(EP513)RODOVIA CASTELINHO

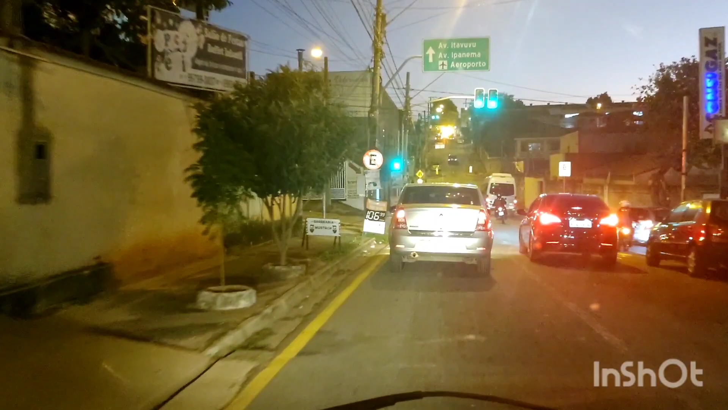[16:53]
Itavuvu, Ipanema Aeroporto. Pra esquerda, né? Porque pra direita não pode virar, aqui é contramão.
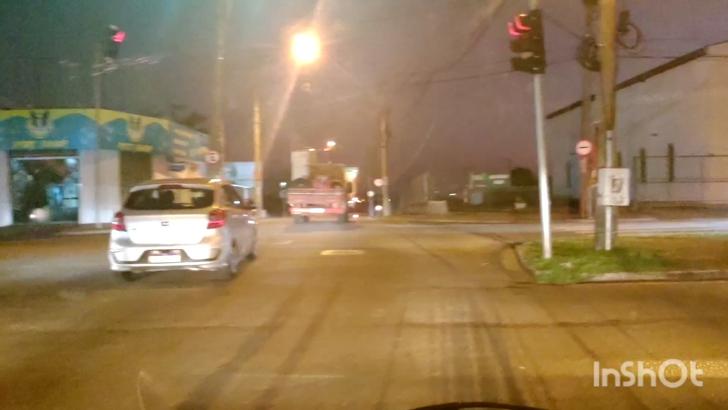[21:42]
Por isso que tá fazendo um barulhão. Ele colocou o escape na frente da roda dianteira. Aqui é a Avenida Santos Dumont, meu povo. próximo ao aeroporto. Poxa, achei que o homem ia sair na rua ali.
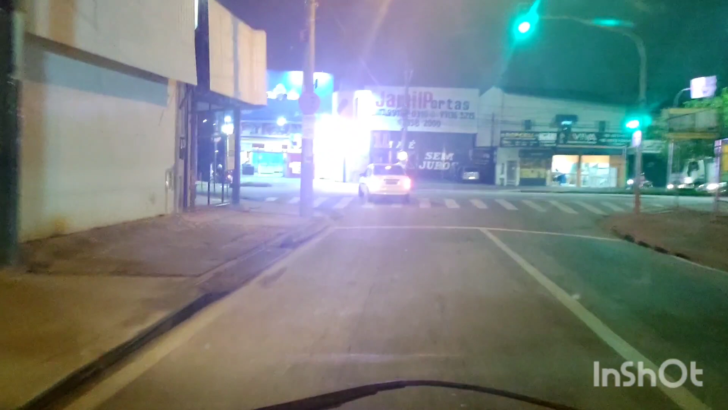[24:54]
A gente cruzou ela lá, vamos cruzar ela aqui de novo, pegar um trechinho dela, né?
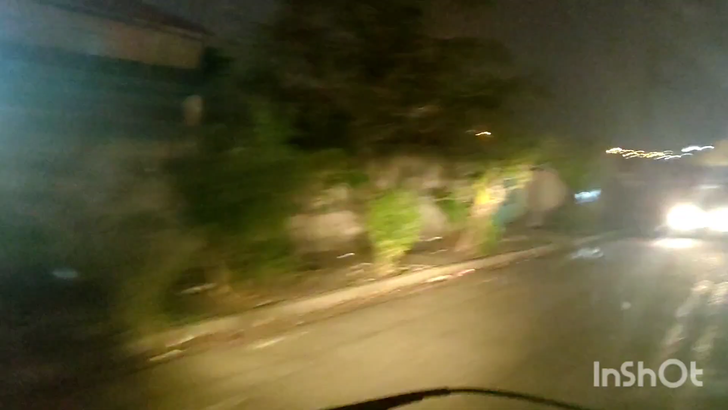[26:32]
Horas 15 minutos, pessoal, 18h15. Uma pracinha aqui, ó. Da hora a pracinha aqui.